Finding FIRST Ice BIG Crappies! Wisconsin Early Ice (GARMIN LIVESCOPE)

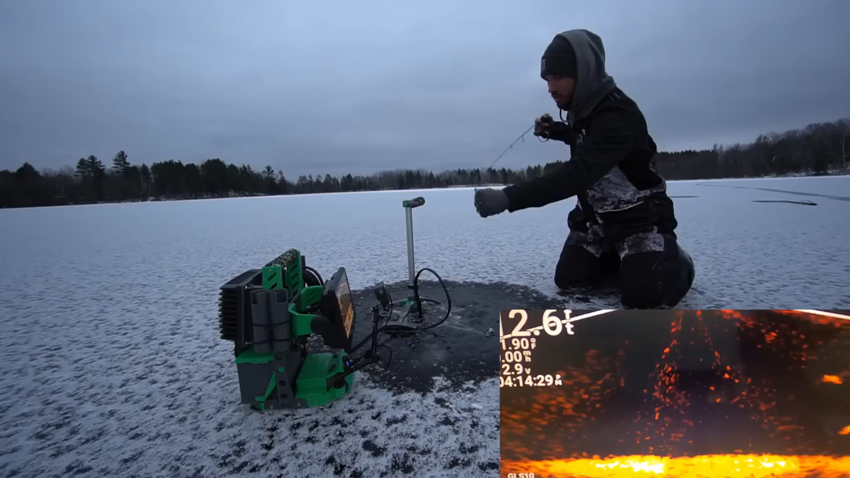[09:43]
Bring back the live scope. Oh god, I got some really big marks. Oh my god, these are it. These are it. These are the marks. Definitely not fish because they're not moving around. There are some fish mixed in there. You can see there's one. I got some really, oh, that's a big crappie, Cody. I'm gonna get destroyed.
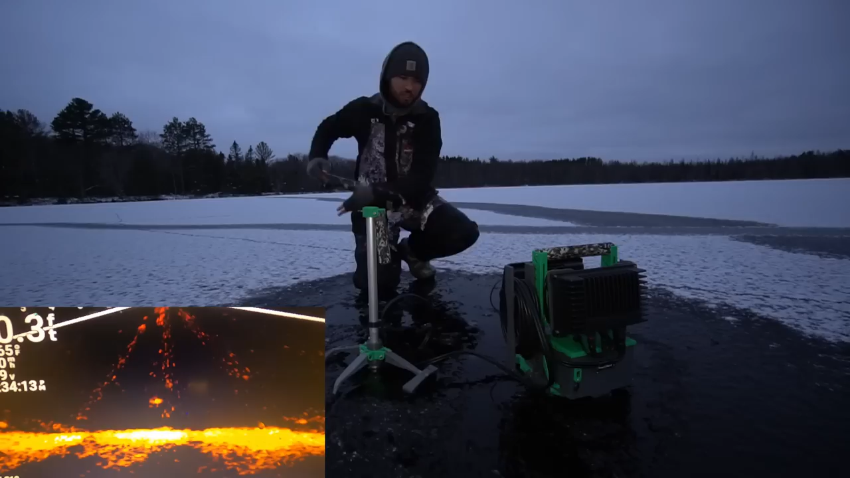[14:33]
They're not grouped up as much, and it is getting pretty dark.
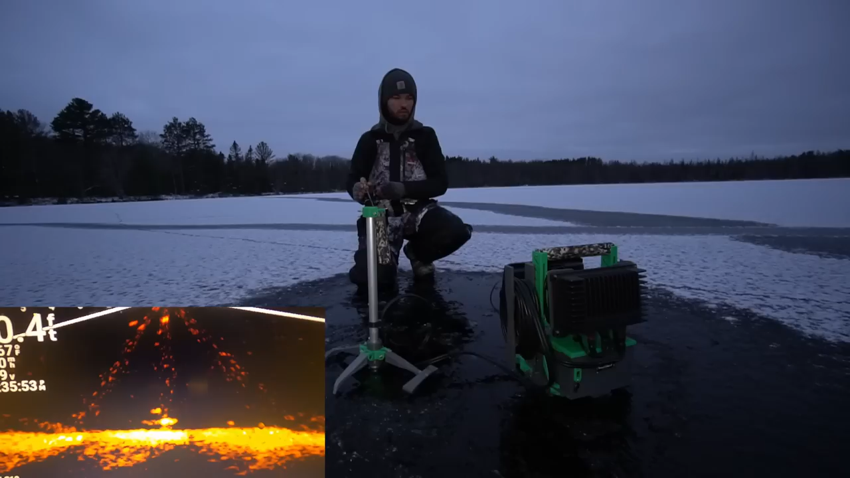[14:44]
Definitely means one of these fish are gonna strike, like this one. Yep.
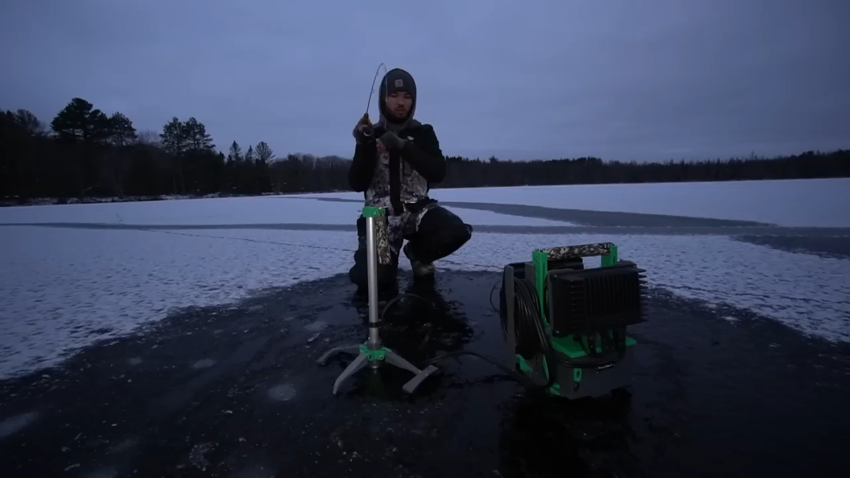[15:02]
Another decent crappie. I don't know how well you guys can see it, but another nice one. All right, here we go. We got some marks coming in. One of them looks pretty decent.
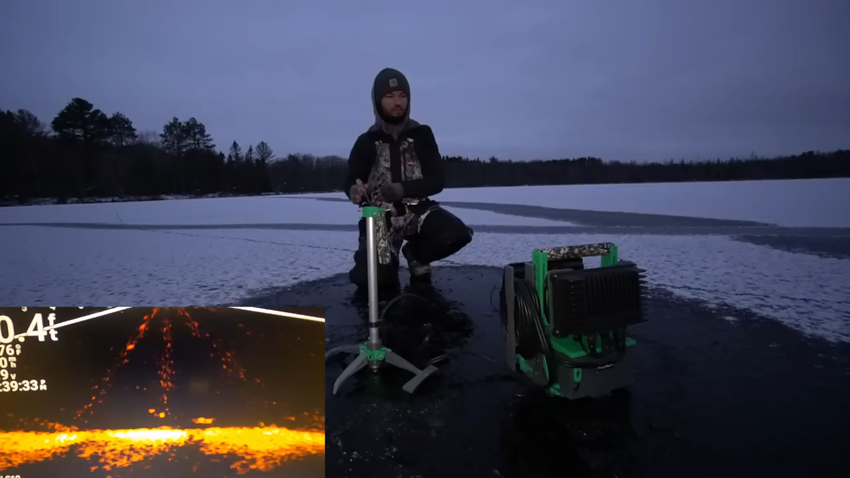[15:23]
Crawling in on the right hand side. Oh, come in. Just come in here and just hit this jig. Be big. Oh, he's. Oh, God. Oh, my God.
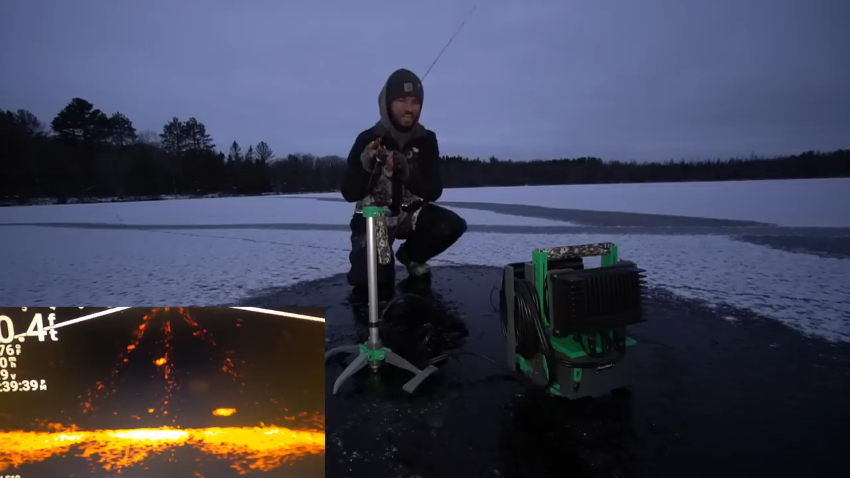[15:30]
I just missed him. That was probably the best crappie of the day, and I missed him. You freaking suck. Yeah, but maybe I can get another chance. Maybe. He's still. No. No. Well, probably the biggest crappie of the day, and I just missed him. So, love that. Oh God, this is a big crappie. I'm nervous actually. I can see this one, how big he is on the live scope.
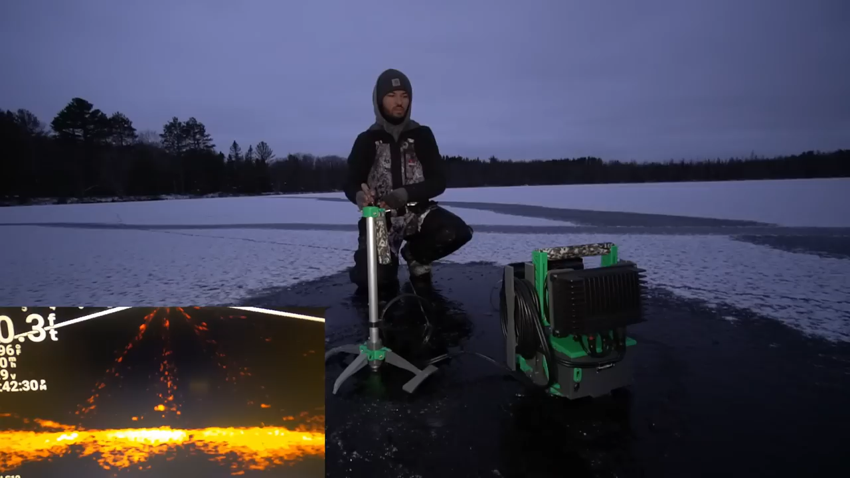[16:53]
Oh, that one was right under me and didn't hit. Nick, you scared him. Oh my God.
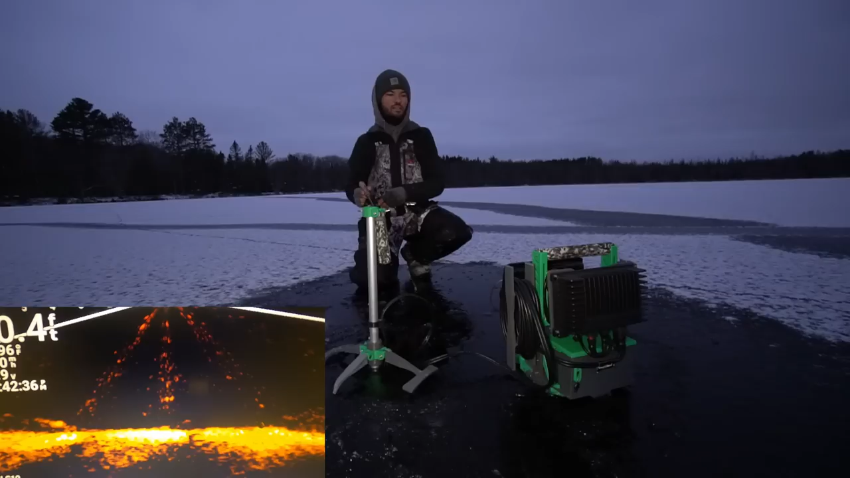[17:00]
Nick, you scared him. Dude, that was the biggest mark of the day. Well, I'm not sure exactly how well you guys can see me. Hopefully it's still pretty fine, but fish are definitely scarce.